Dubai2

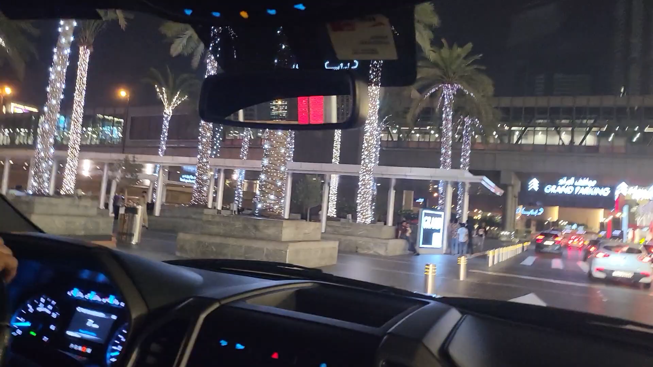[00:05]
There is a bike in France. That bike is a France registration.
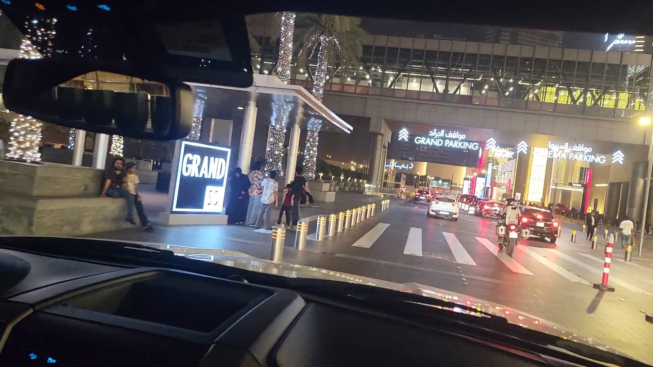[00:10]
Is this a chapata? Yes. It's not a chapata.
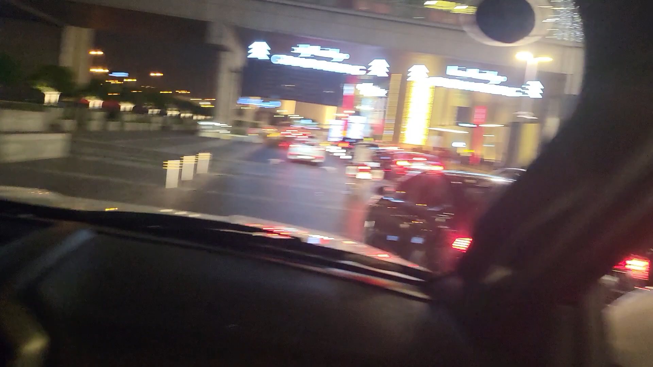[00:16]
This is a BMW in the bike. We reached it now. I can't...
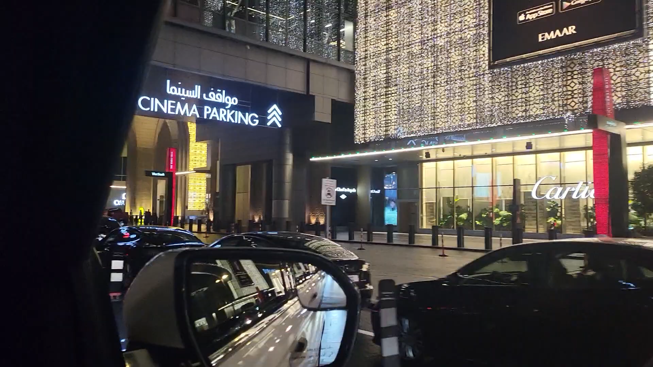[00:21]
My elbow and wrist has limits.
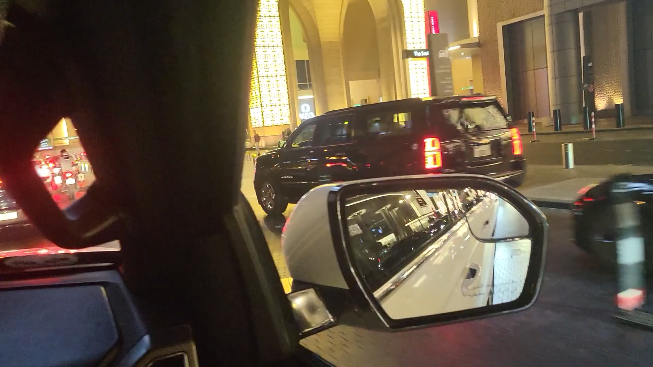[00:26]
Yeah, you're twisting it like it's nothing. It's not sponge.
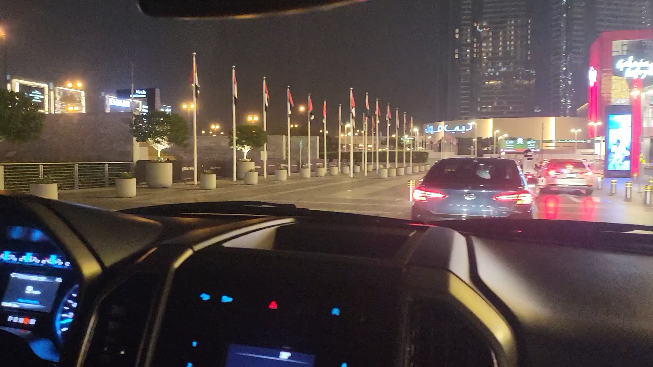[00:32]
No, you don't take it. Gallery is left here. We reached. We reached.
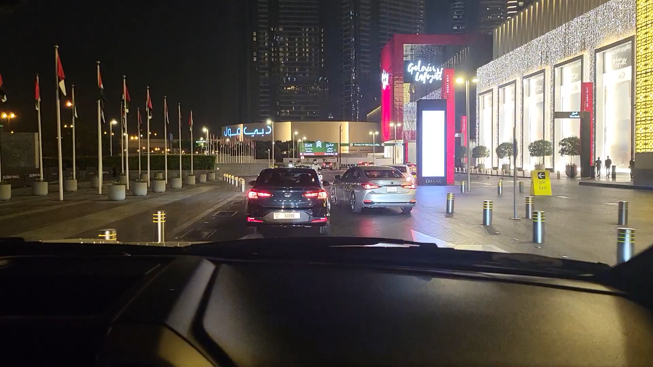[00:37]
We reached. Kanna, this is the second largest mall or third largest mall in the world.
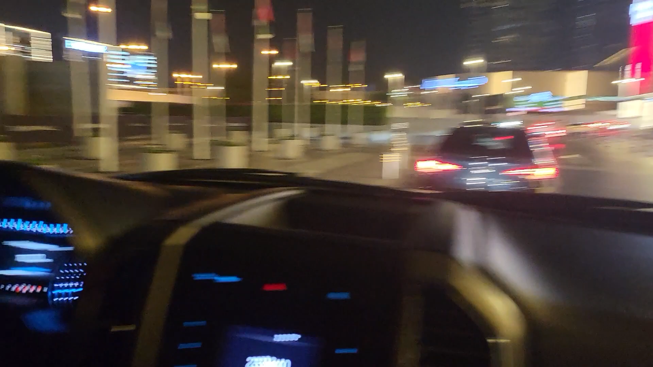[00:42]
Is it? Yeah. Which one? This one, Dubai Mall. Okay. All big brands. Now the Dubai Mall is cool.